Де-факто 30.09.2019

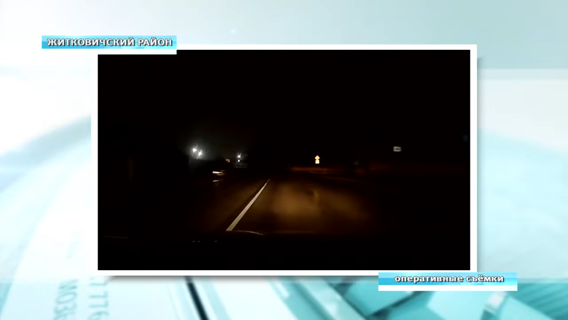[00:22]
Прогнанная машина была задержана сотрудниками ГАИ на улице Карла Маркса в Житковичах.